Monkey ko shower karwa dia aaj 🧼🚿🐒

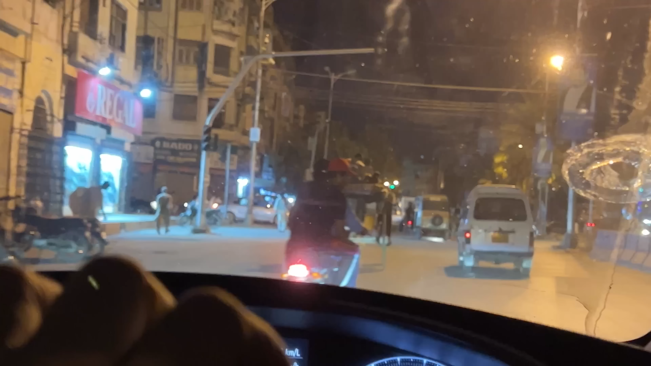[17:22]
देखें एक और जा रहा है सामने, ये देखें एक और जा रहा है सामने।
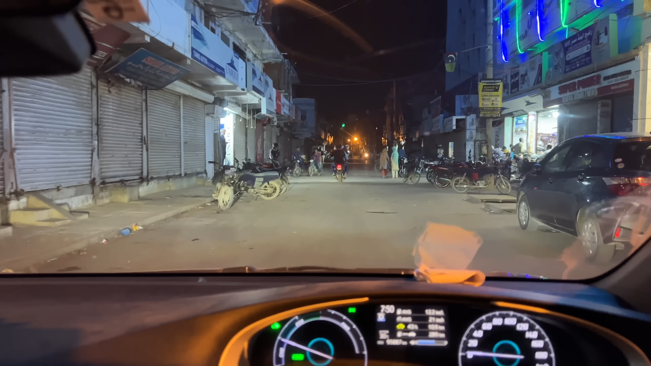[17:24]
हाँ कल देखें आप, यहाँ पे तो पूरी मंडी लगी हुई थी, पैदल चलने की जगह नहीं थी, और आज देखें कितना सुकून है, दुकानें बंद है, एक आधा शोरूम खुला हुआ है।
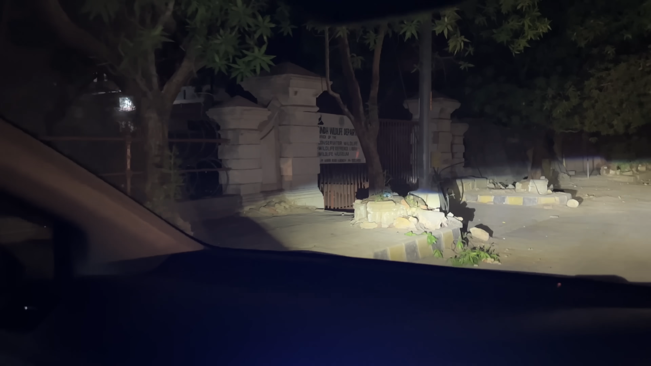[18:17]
ये चेक करें, हम सदर के इलाके में थे ना, तो सिंध वाइल्ड लाइफ का डिपार्टमेंट हम ढूंढते हुए आ गए, क्योंकि जो कीकी है हमारी बंदरिया है उसको पहुंचाना भी तो है ना,